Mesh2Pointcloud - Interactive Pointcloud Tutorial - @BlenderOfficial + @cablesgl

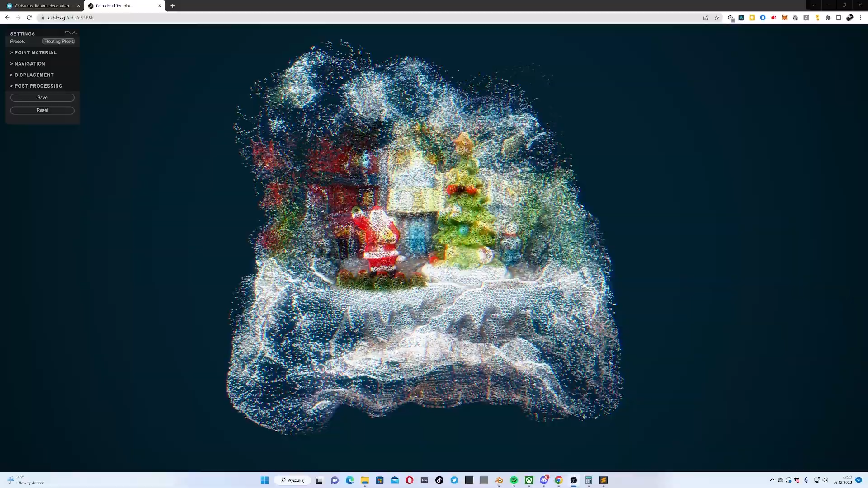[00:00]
Hello. In this tutorial I will show you how to make an interactive point cloud like this one.
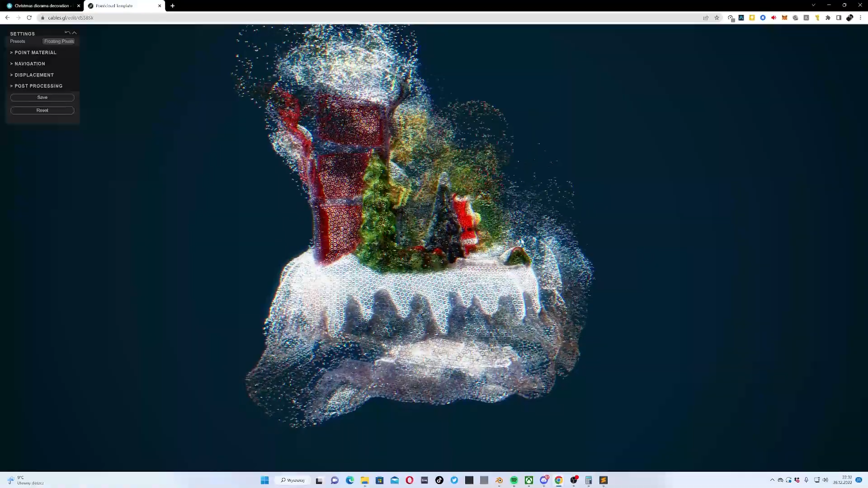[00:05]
It's built in Cable's web editor.
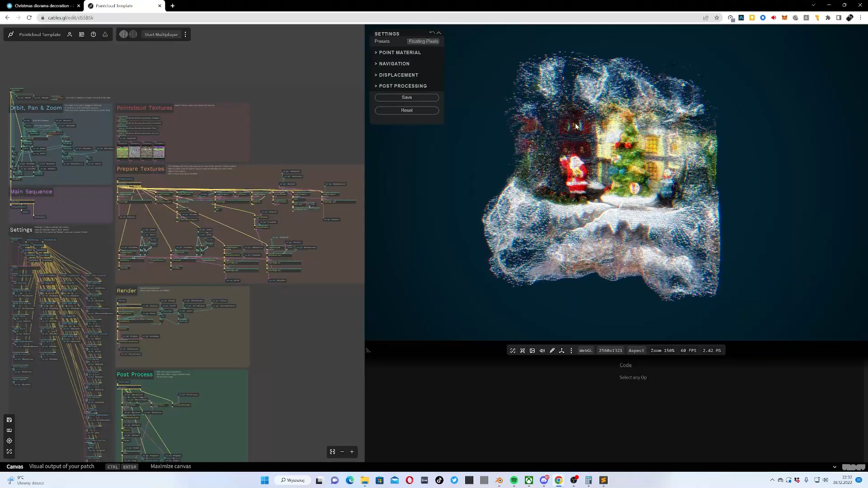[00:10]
It runs directly in browser, you can use it on your website or you can mint it as interactive NFT and
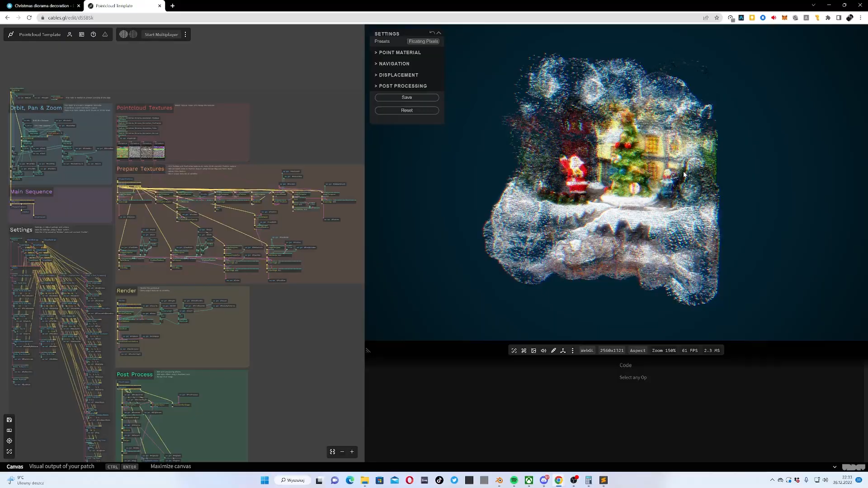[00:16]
I've made a free template that you can use and I've also made a free blender template
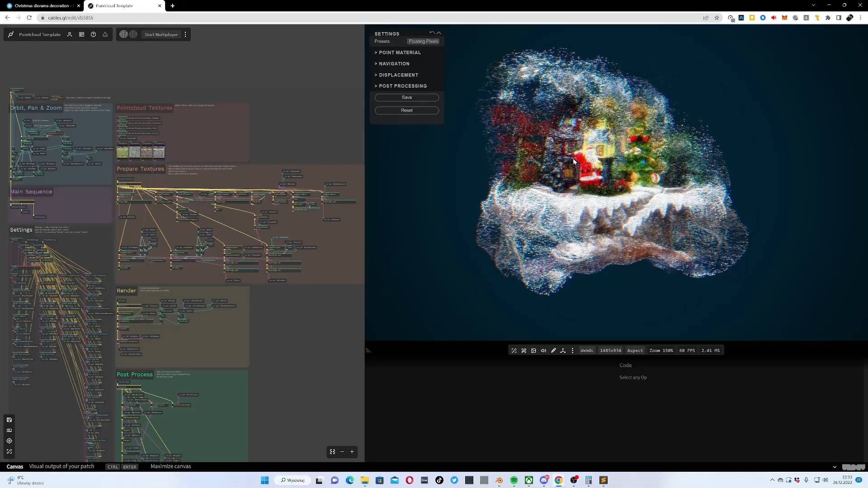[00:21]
to convert meshes to point clouds and the process begins with getting a model of course so for this example I used the Creative Commons model by Lassie Kaukonen on Sketchfab.
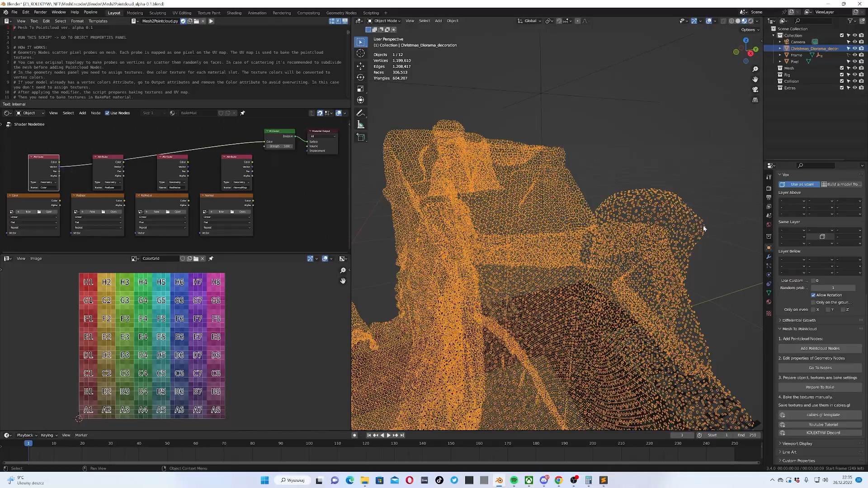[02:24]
are some probes that will generate the point cloud texture. And now I need to edit some properties of this geometry node setup so I click go to nodes.
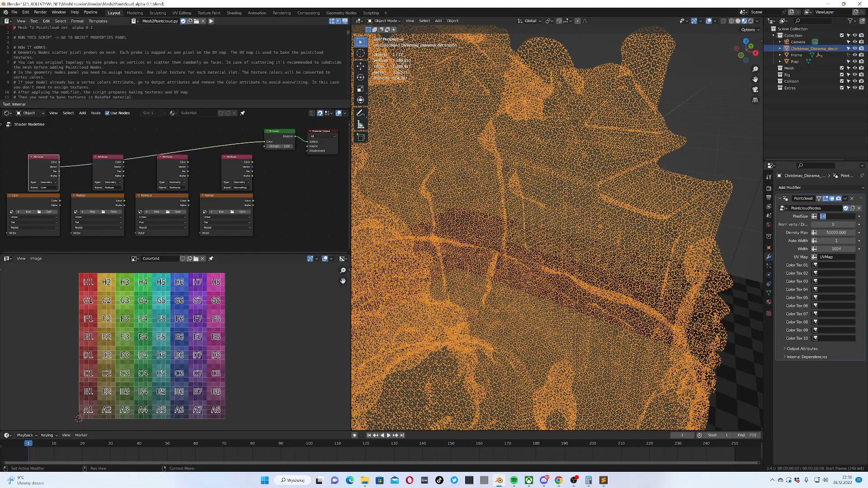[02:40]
And here you can see the modifier. I will make those points a bit bigger so maybe three.
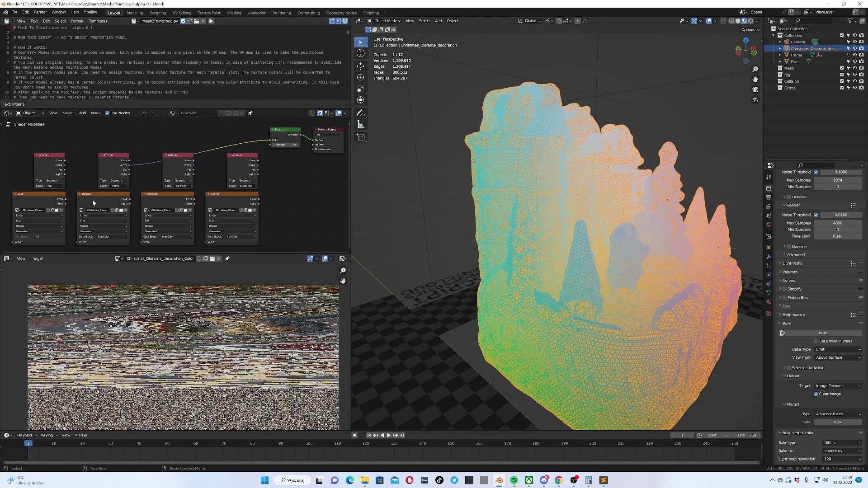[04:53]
So now you can see the position. Each pixel, you know, the color of each pixel is a different position of the plane in the space.
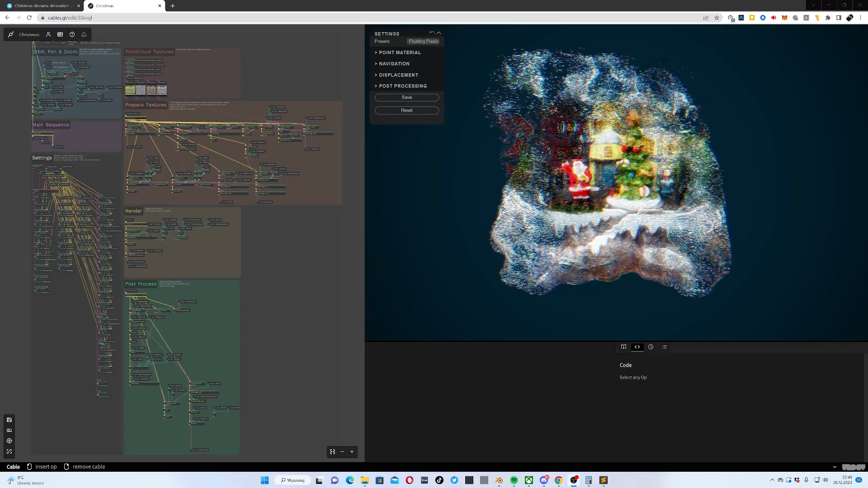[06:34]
OK so this is a cables template and now I will show some other model that I have.
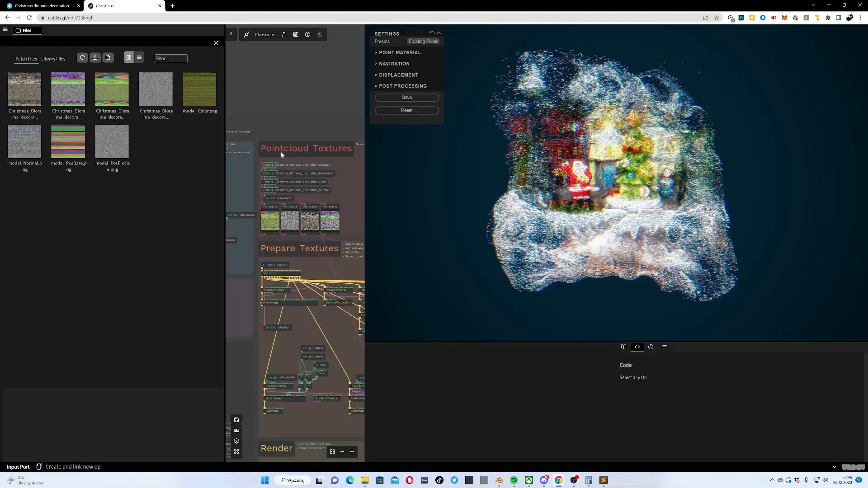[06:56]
And now look for this texture notes.
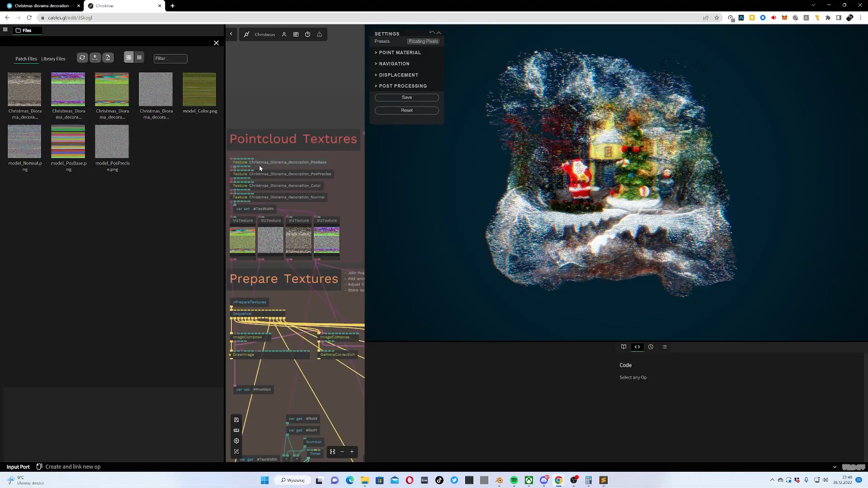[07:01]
So the first one is pose base.
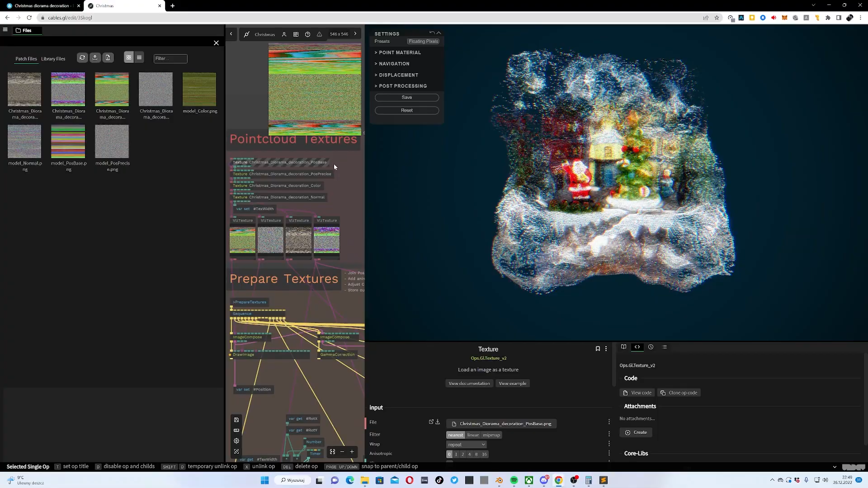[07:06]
And I click in this file button to change it.
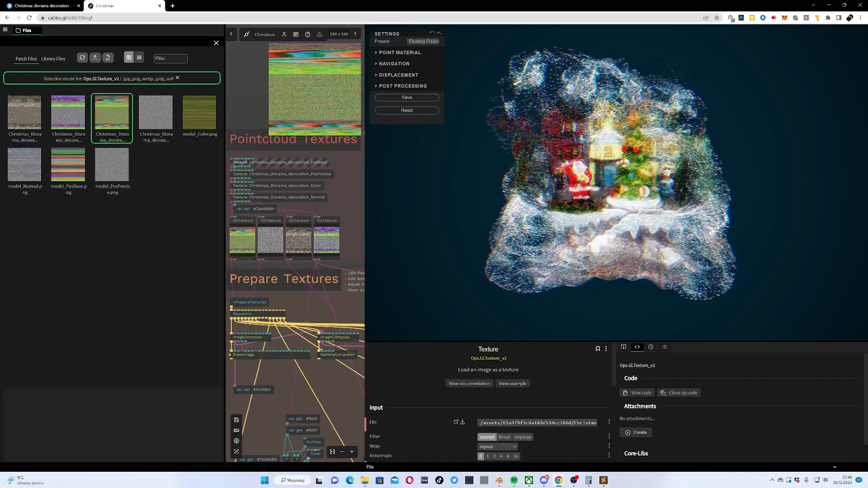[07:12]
I select the texture with pose base suffix. And now I have to change all the other textures.
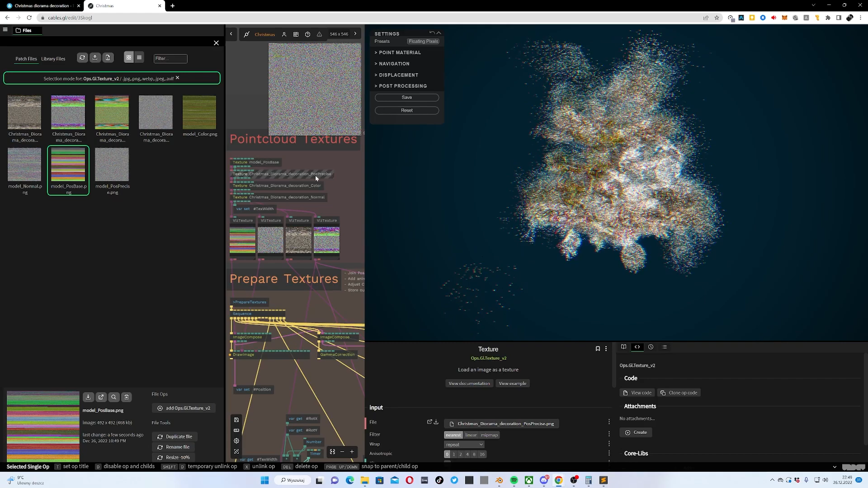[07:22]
So this is the second one. Then go for color. And the last one is normal.